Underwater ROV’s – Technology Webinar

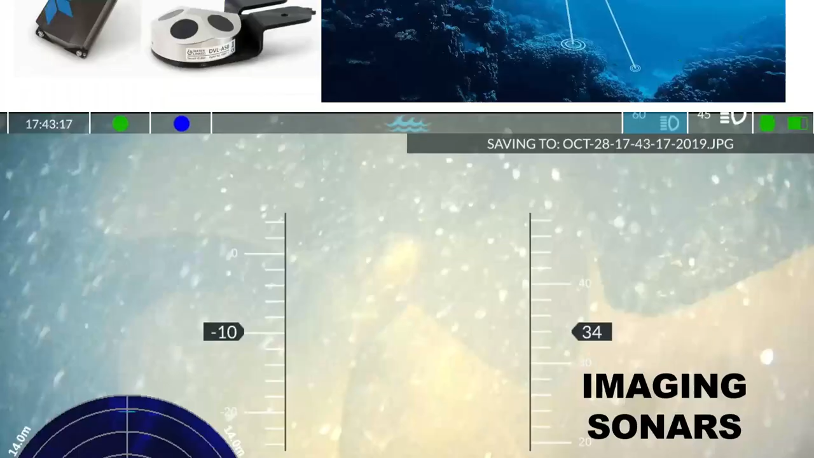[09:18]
Another really useful technology is having an optional imaging sonar on there. Some of you may be working in some very murky or turbid waters where you can't get a good clean camera or video image of what it is that you're inspecting or looking for. So, putting an optional sonar on your ROV can give you
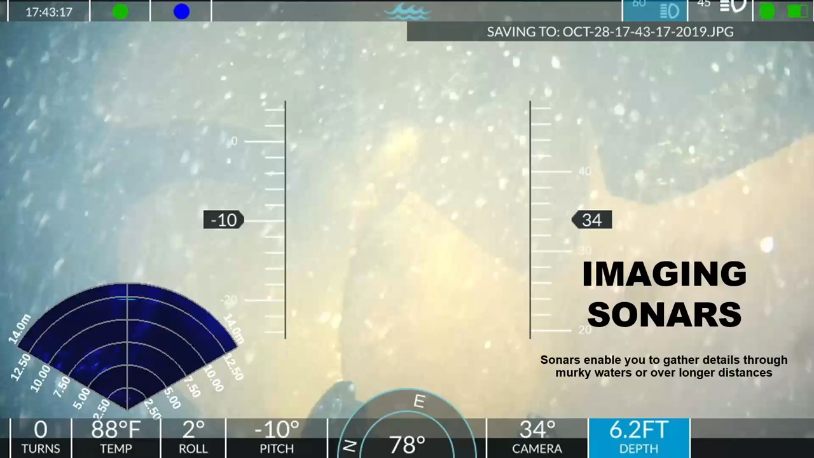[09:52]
basically a digital footprint of what it's looking at underneath the water.